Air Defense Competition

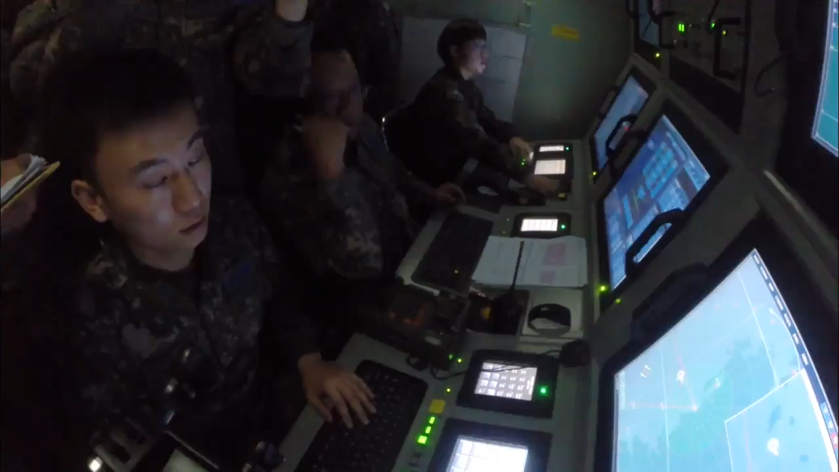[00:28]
the missile strikes a virtual enemy aircraft 40 kilometers away.